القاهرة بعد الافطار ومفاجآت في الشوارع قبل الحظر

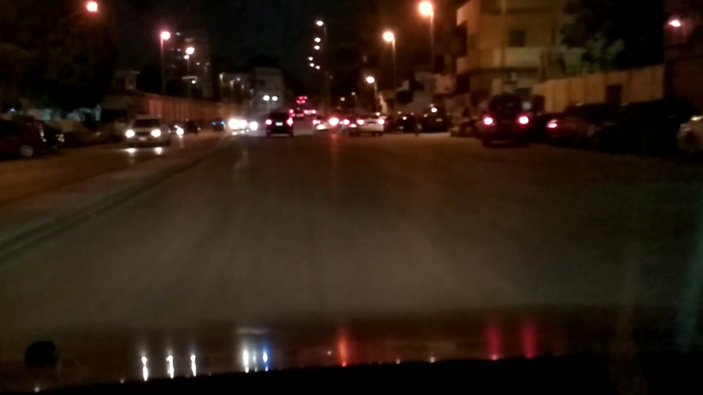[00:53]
شوارع القاهره بعد الفطار فاضيه خالص. بس سواقة وحشة أوي بالليل، ما بحبش أسوق بالليل لأن عندي حساسية
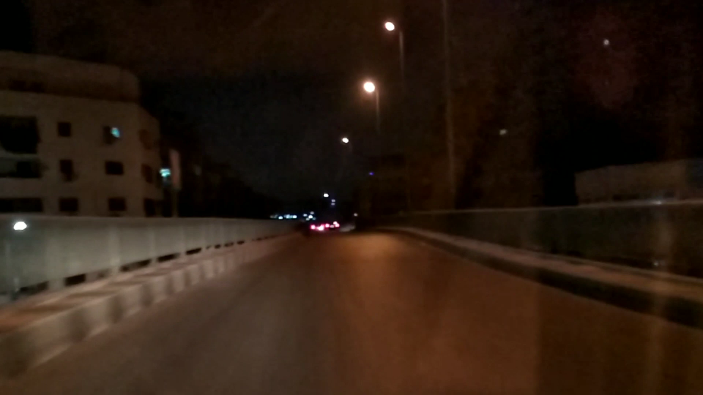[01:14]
من الإضاءة المفاجئة بالذات، واللي تكون ضربة في عينيا في الليل. بص الدنيا فاضية ازاي، دي القاهرة بعد الفطار ودي حدائق القبة. تمام، أنا طلعت طلعة غلط على فكرة، المفروض ما كنتش طلعت الكوبري. مش كده برضو دخلت داخله بنت لذينه، المفروض ما كنتش هاخد الكوبري.
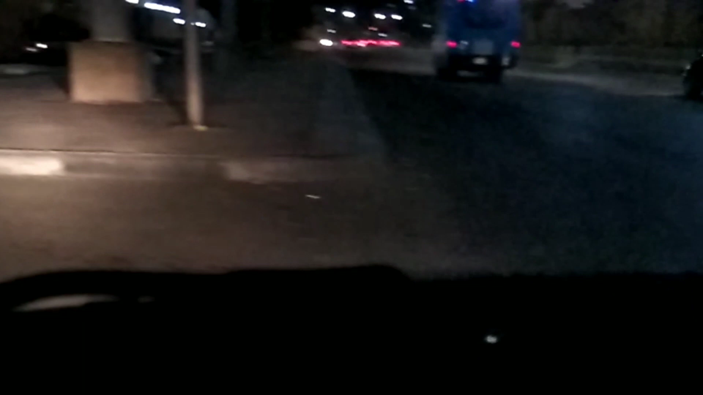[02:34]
مش ببلاش، عايش عايش ايه التمسية مش ببلاش. خدت الطريق غلط قرب القبة. ماشي ده الخليفة المأمون.
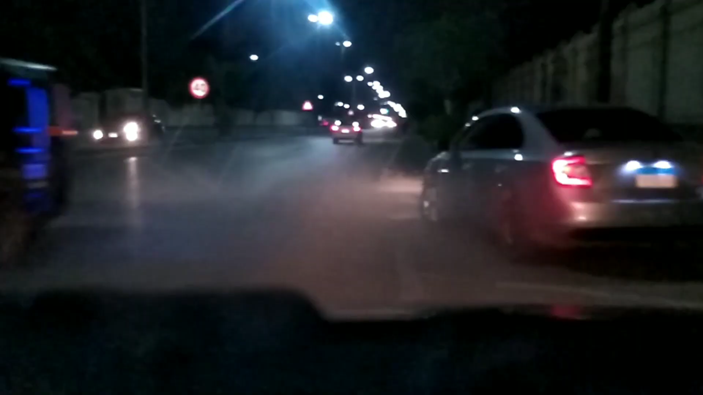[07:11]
احنا جنب القصر الموري في الحدائق. الناس اهي بتتمشى. مراد برافو عليهم. عقبالي ما اعرف اعمل زيهم.
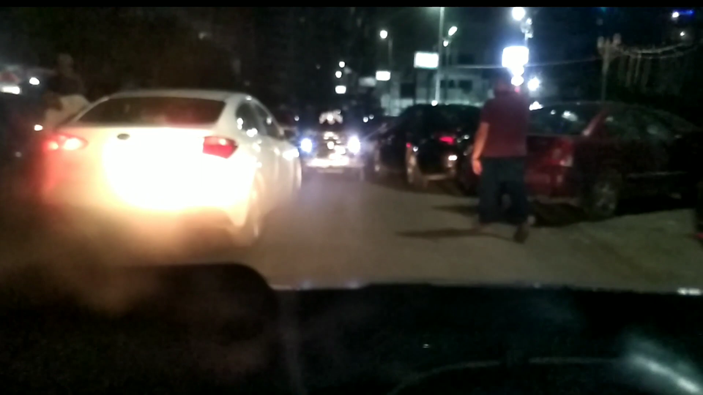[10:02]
بسم الله ما شاء الله عليه. Thank you. ناس كتيرة ليه؟ هو النهاردة ايه؟ الناس ما بقتش كتيرة. الشارع فاضي خالص.
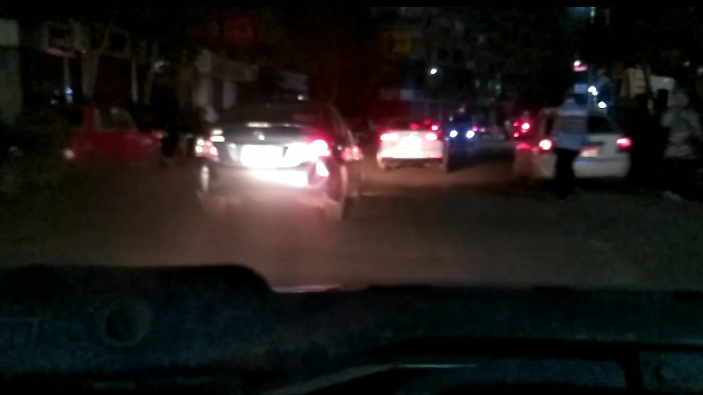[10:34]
شباب طبعا بس هو متجمع كده قلة أدب طبعا. ده 10 15 شاب متجمعين على جنب كده، و10 15 شاب متجمعين على جنب واقفين قدام القهاوي كانهم بيبقوا عليها يعني الكافيهات انها مقفوله. ده شارع مصر والسودان قضيه الاردن. تخيلوا بقى
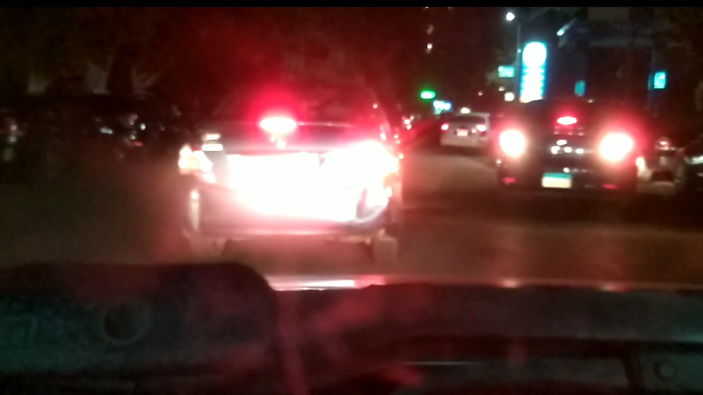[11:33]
الناس ما هتتخنق، بص دكتور جاي عكسي.
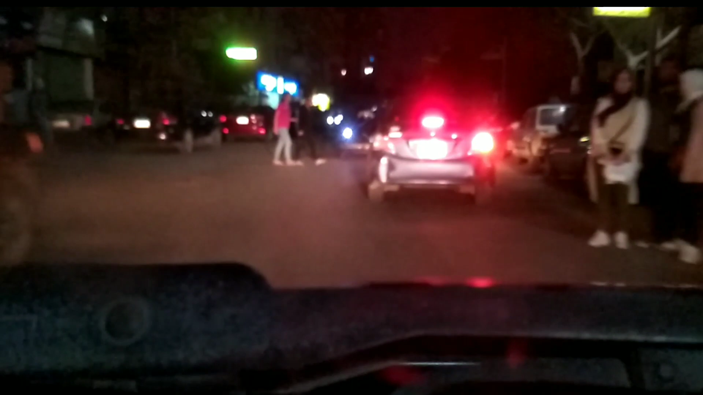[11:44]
واخد بالك دقايقك وسنينك دقايقك.
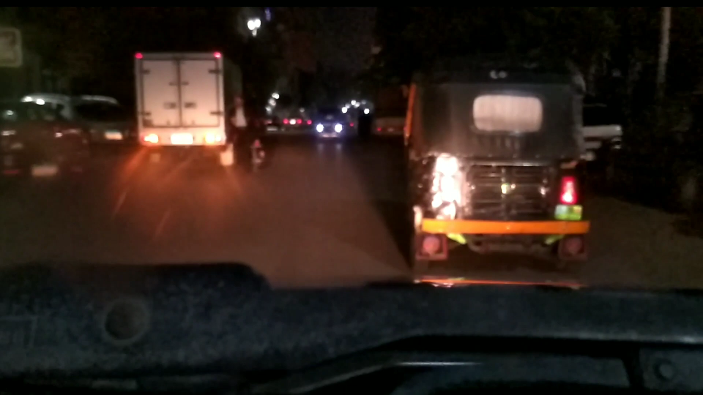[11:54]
على تلت والمفروض فاضل تلت ساعة على الحظر. ما حدش شاف التوك توك ده بيزنق على التاني ازاي؟
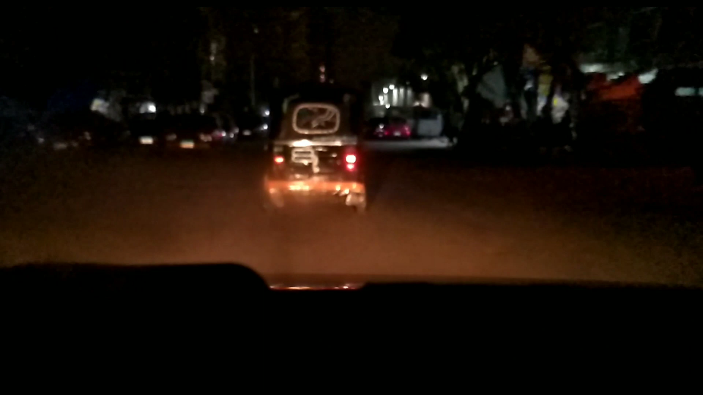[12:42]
توك توك ماشي برنس، والله برنس، واخد الشارع كله ولا عايز يعديني ولا عايز يمشي حد. يعني زمنه ده زمنه، نطلع منه بقى نطلع منه. الشارع ده حظر مش حظر، تلاقيه زحمة عادي. من شارع حيوي جدا بين بورسعيد وبين مصر والسودان.